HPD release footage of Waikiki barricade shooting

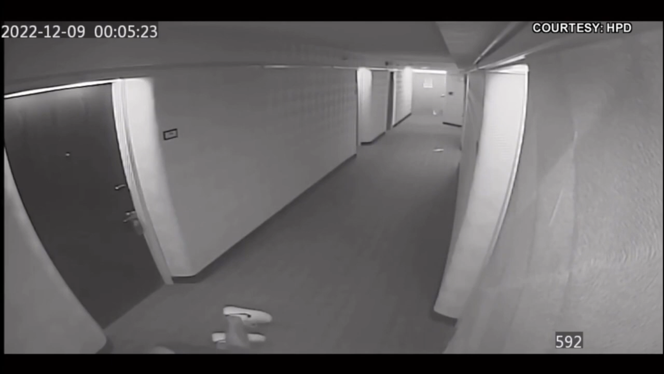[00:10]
In the video, you can see the suspect with his hands up and a gun in one hand. Well, police say the man then pointed it at the direction of